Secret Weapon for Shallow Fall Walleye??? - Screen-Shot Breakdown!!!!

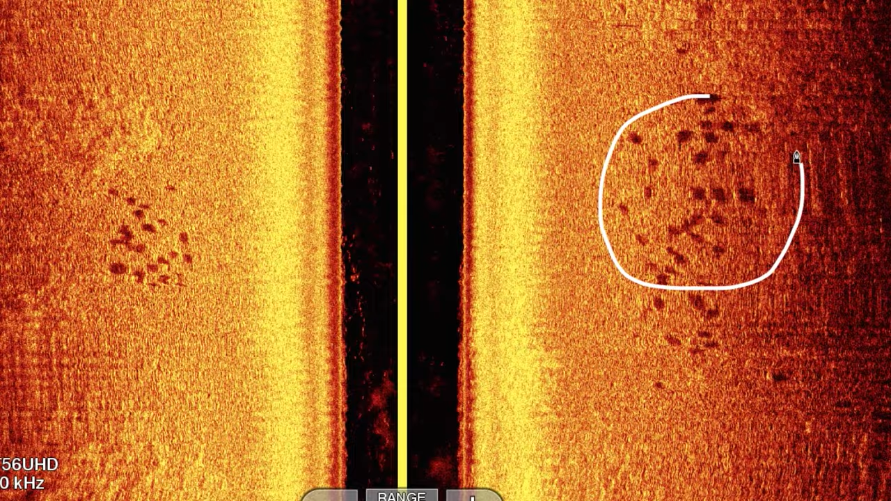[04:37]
And there's a perfect example of that. There's three little rice marks here, one here, one here, and one here. These are the rice marks that guys are talking about to look for. But, again, what the dead giveaway is is the shadow. Now, there's some more information that we can take away from the shadows and the actual fish mark,
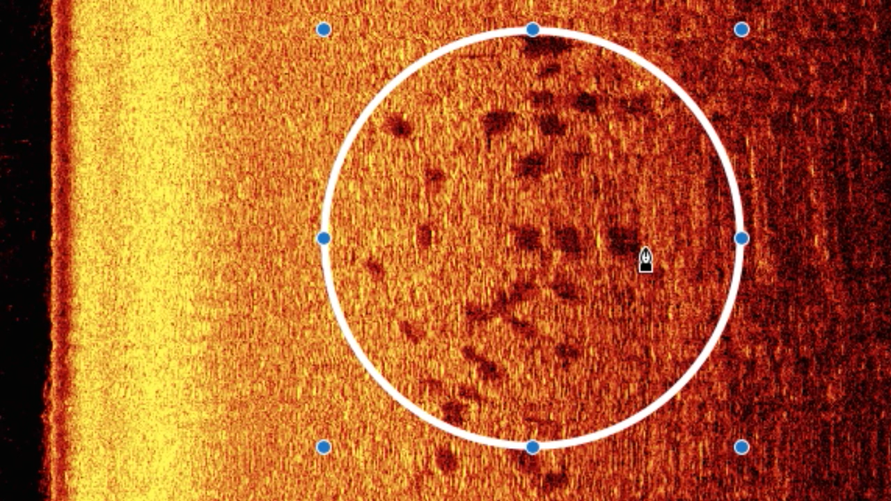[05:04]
So, the closer that the actual fish mark is to its shadow that it's casting, the closer that fish is to the bottom or the floor. And the opposite is also true.
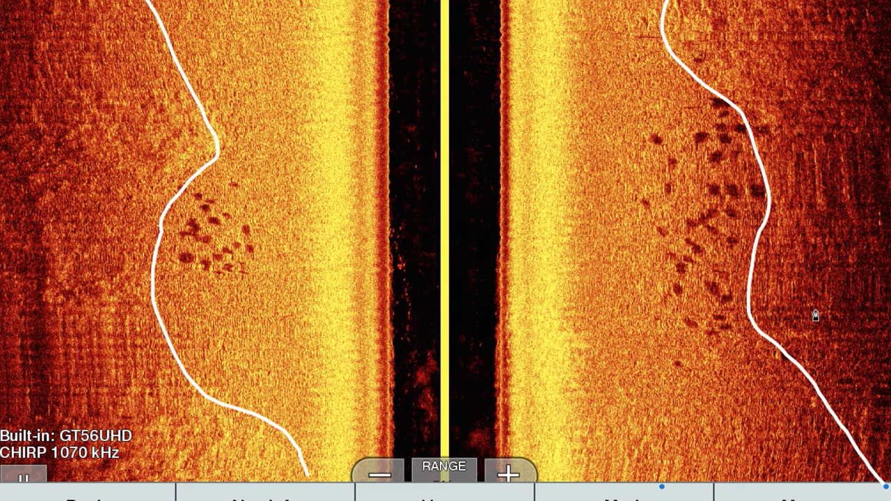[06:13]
But, everything here in the center is roughly a sandy bottom, a harder bottom. And then on the left and on the right of these lines, over here and over here, these areas right here are all weeds. You know, weeds that are like 4, 5, 6 inches maybe. They hold really tight to the bottom. And you can clearly see that these fish are stacking up really tight to these edges of these weeds, most likely going up and down them, scouring for food and forage.
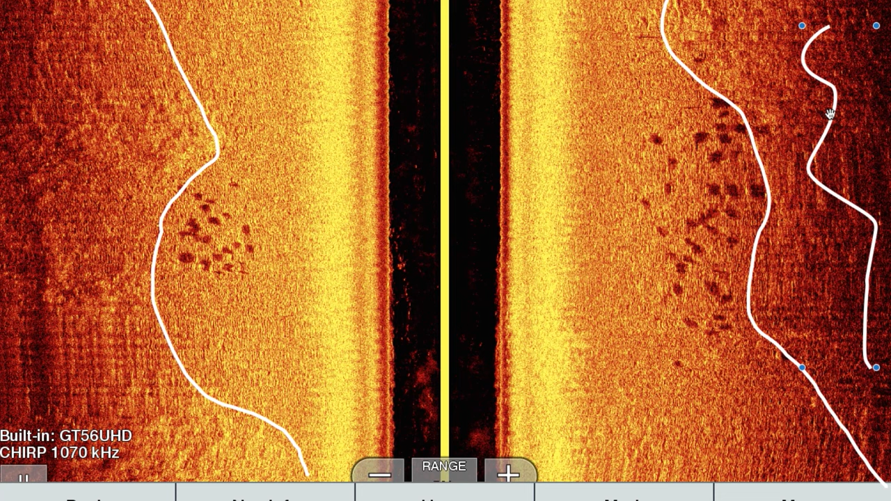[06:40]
So, you can take that information where you see these fish, and then use your side imaging further to find other areas on the lake that might potentially be holding these same style or same schools of fish or walleye or whatever you guys are looking for.